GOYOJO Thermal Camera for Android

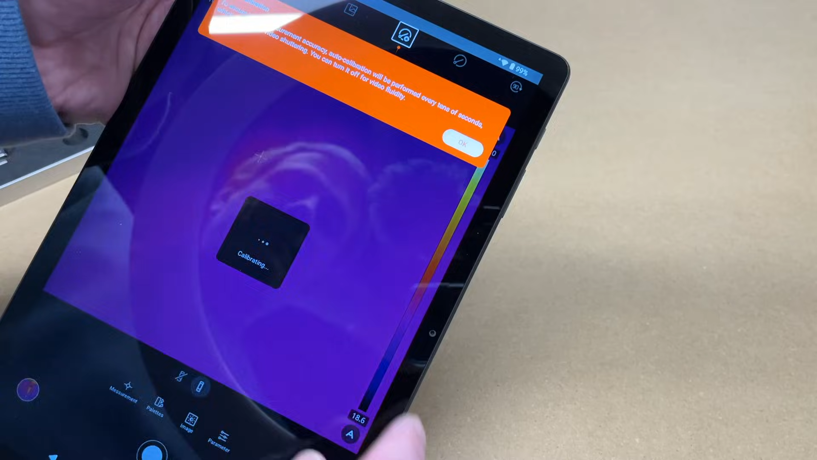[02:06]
It says auto calibration. It will calibrate every 10 seconds. You can turn this off for video fluidity.
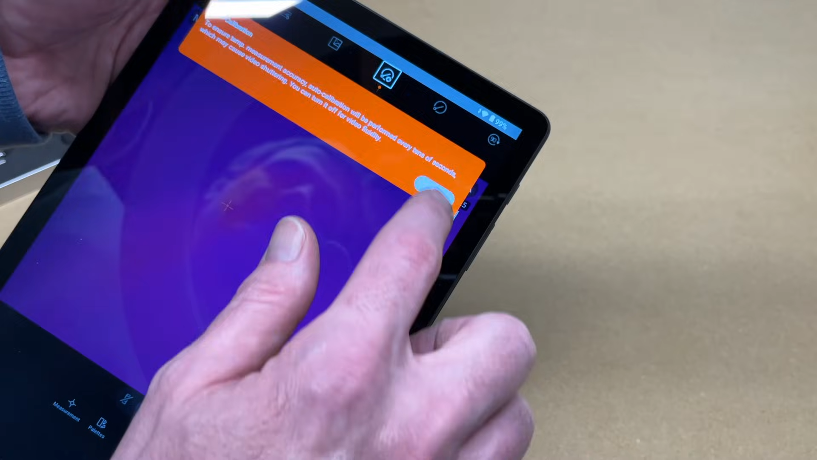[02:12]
So hit OK. And here we have the thermal camera. So I'll put my hand in front of it.
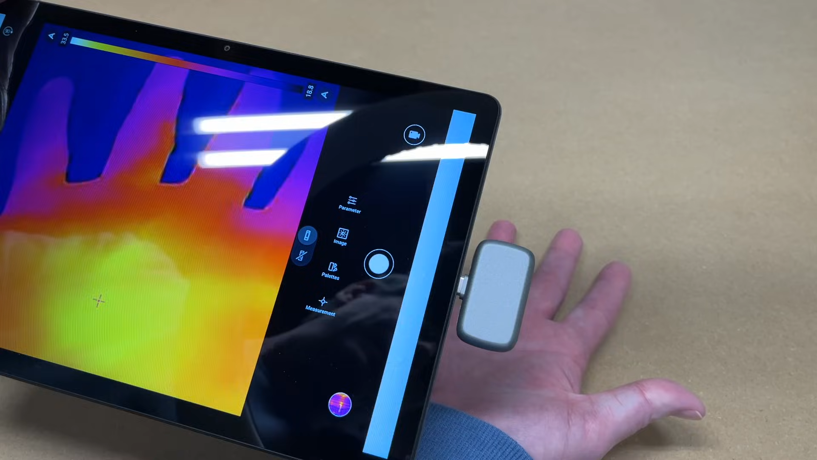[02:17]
And you can see that. So this is actually seeing the heat in my hand.
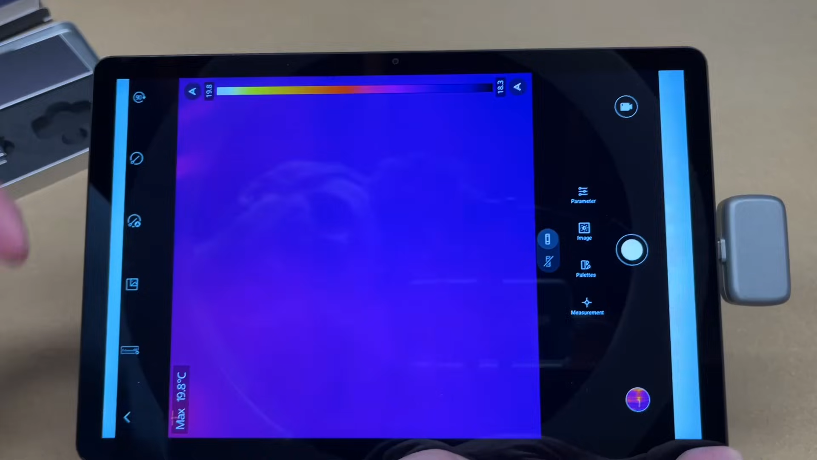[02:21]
On screen: max 19.8°C
Let's look at some of the features.
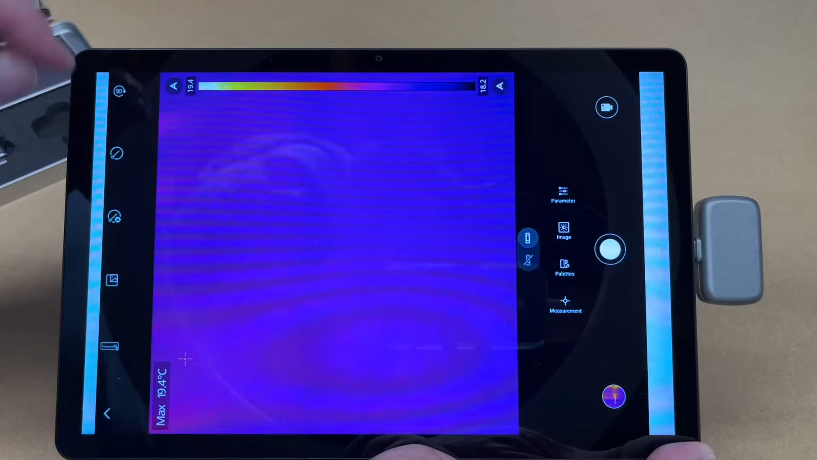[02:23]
On screen: max 19.4°C
So here we have 90 degrees. So this is going to rotate the image. This one here will calibrate. See what this one is. This turns off auto calibration. This shows the regular camera at the same time.
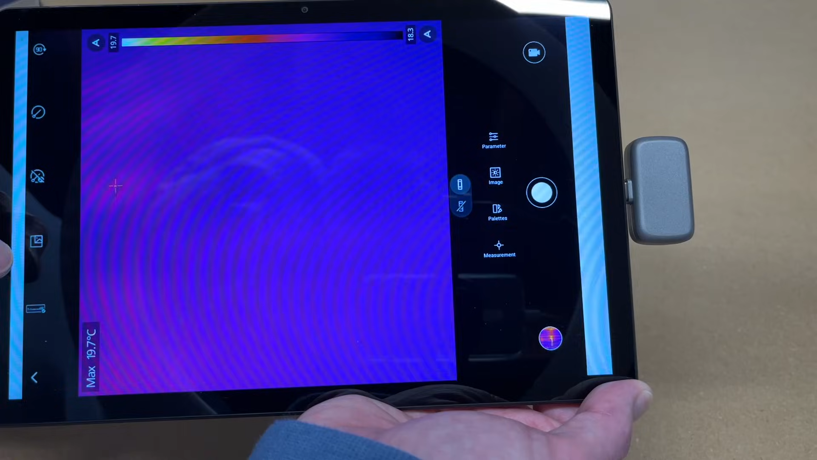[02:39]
On screen: max 19.7°C
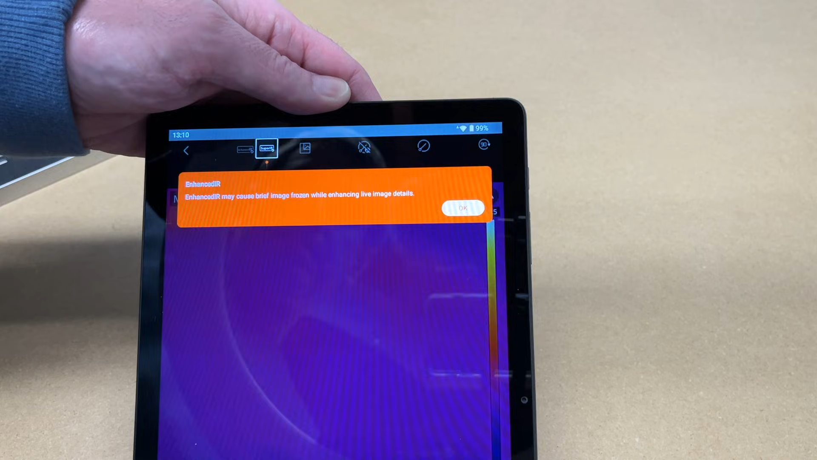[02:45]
This says enhanced IR.
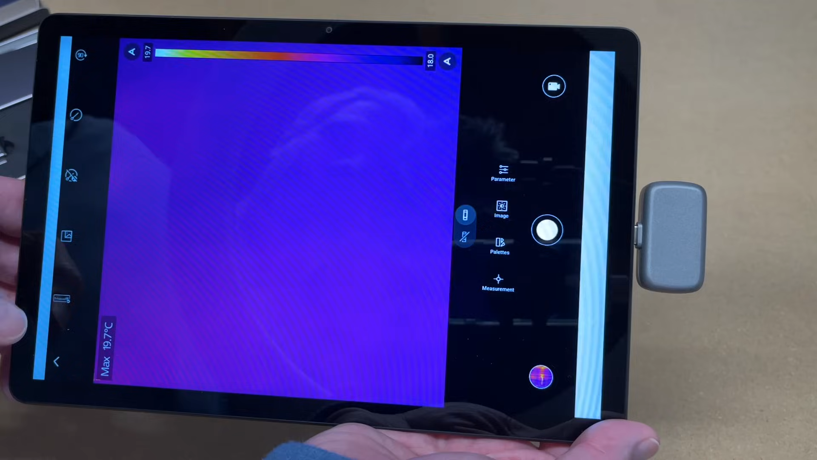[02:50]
On screen: max 19.7°C
So you can turn that on or off. I just went out. Let me go back in.
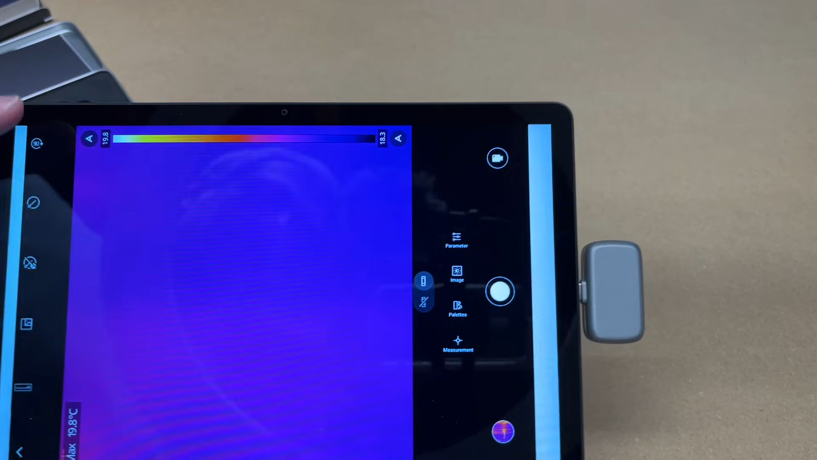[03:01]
On screen: max 19.8°C
And then here we have parameter. So we have temperature alarm. Temperature unit.
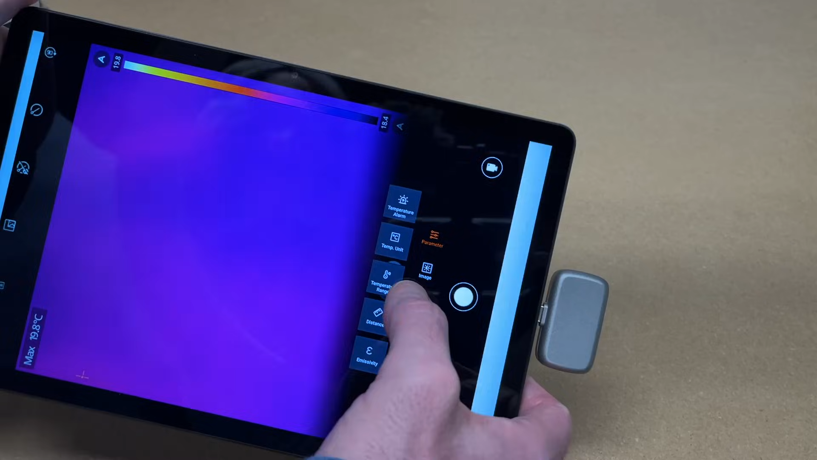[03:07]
On screen: max 19.8°C
Temperature range. Distance. And emissivity. So I'm going to change the units here.
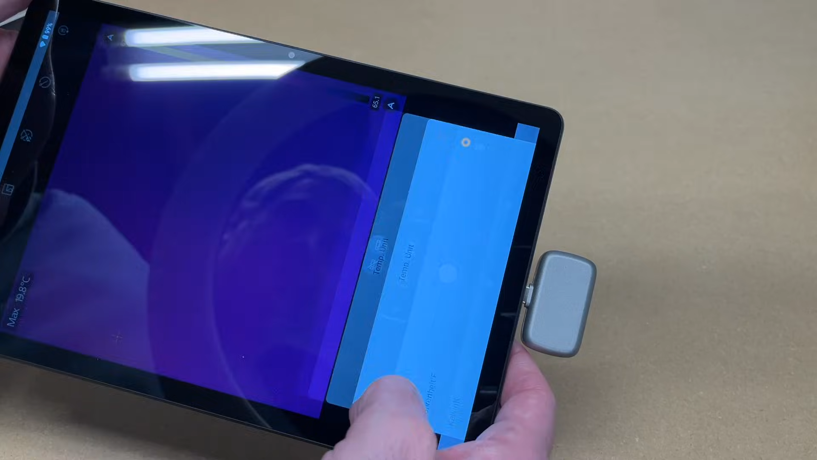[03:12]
On screen: max 19.8°C
To Fahrenheit. Then we have image. So we have color distribution. Sharpness. Contrast. Brightness. Let's go to palettes. So we can change the palette. So it's currently on ironbow.
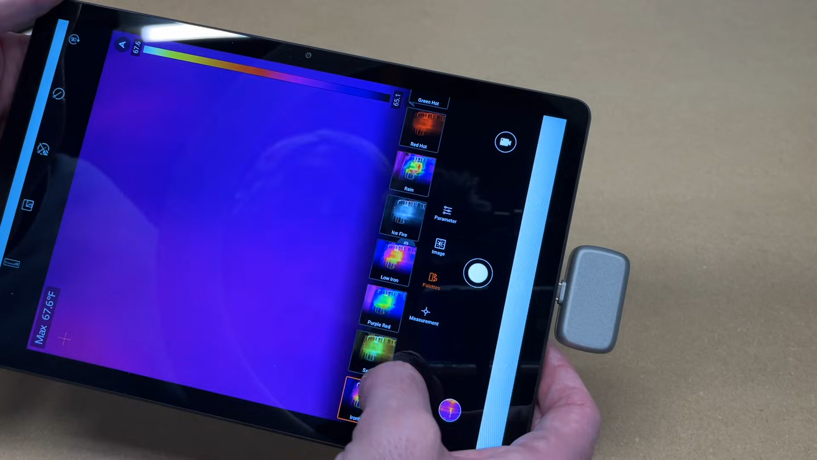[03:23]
On screen: max 67.6°F
But we can turn it to let's say sepia. So that gives us a different look there.
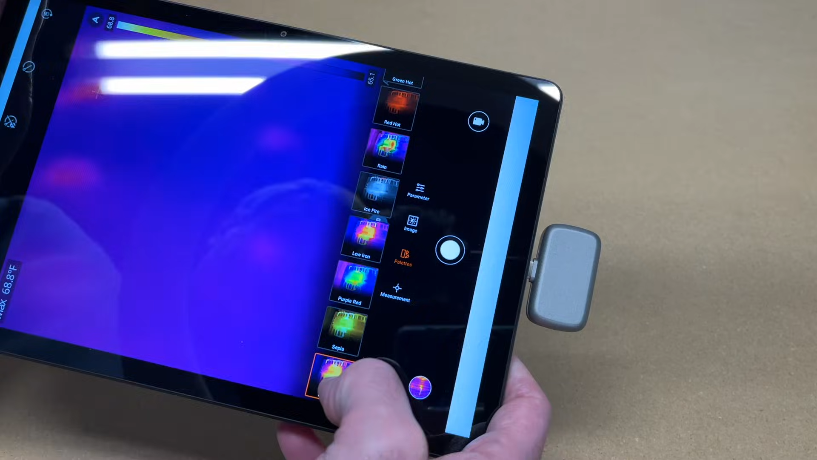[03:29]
So I'm going to hit center. It puts a measurement right in the center. Let's see how that works.
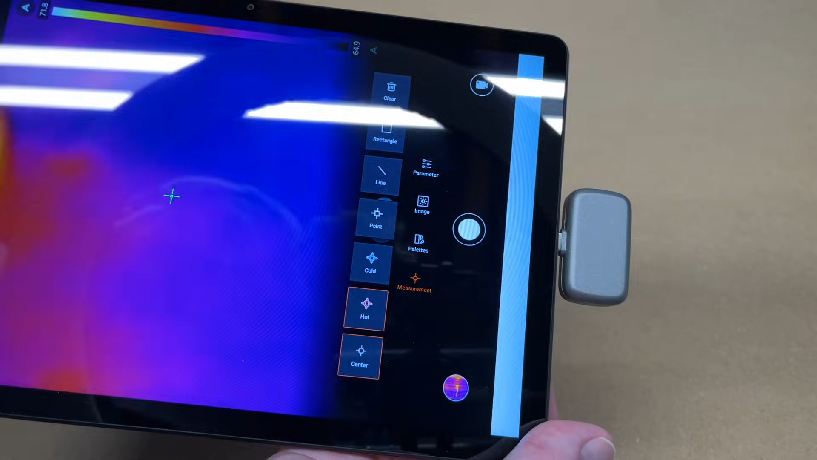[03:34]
Okay. So if we see over here.
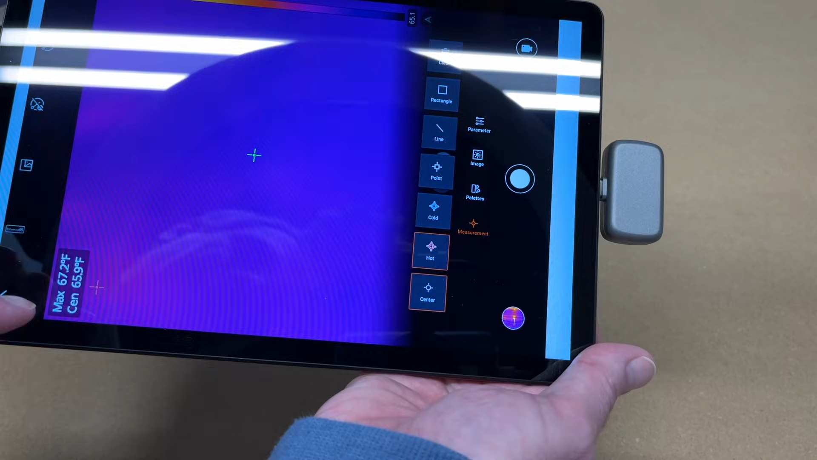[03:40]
On screen: max 67.2°F
It's showing the center. It is at 70 degrees. 77. And it's going up.
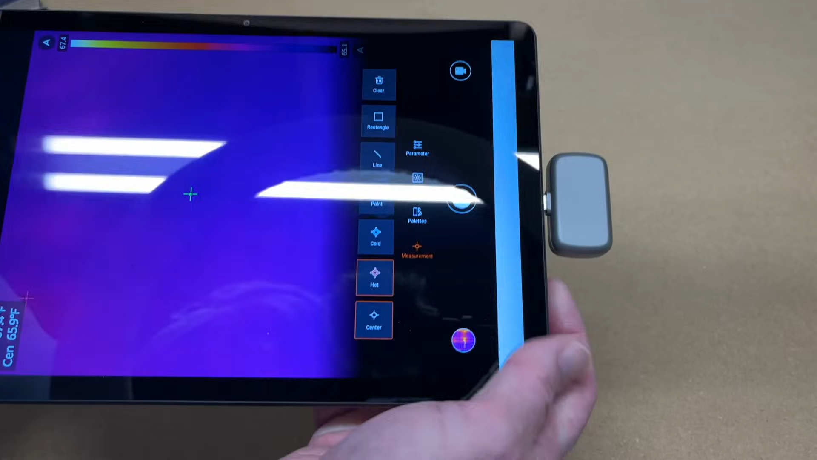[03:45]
But we can change this. Looks like we have hot. So that'll show the hottest.
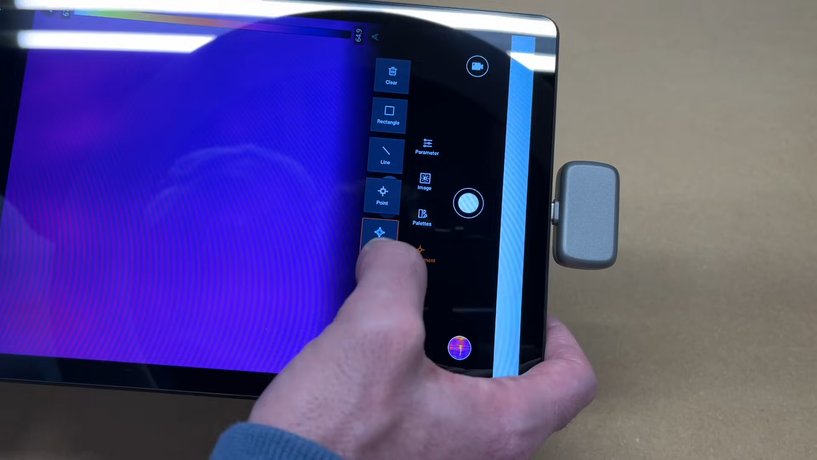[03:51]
And cold. So we have min, max. Center. And then we can have point. So we can add this anywhere I think.
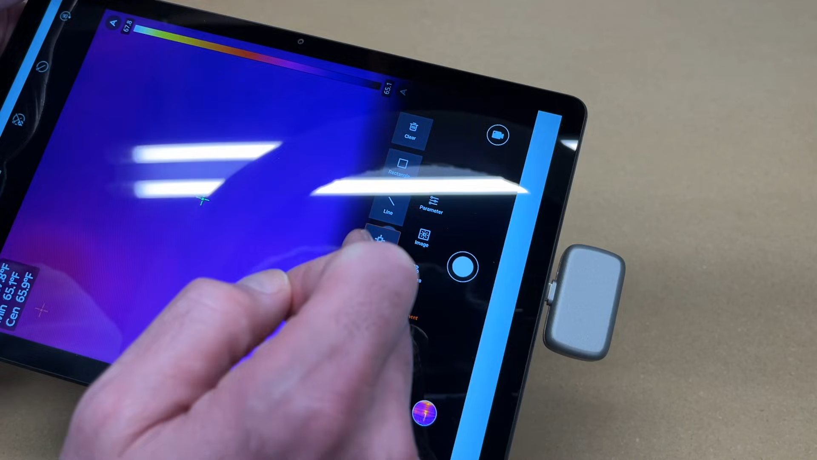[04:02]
We have rectangle.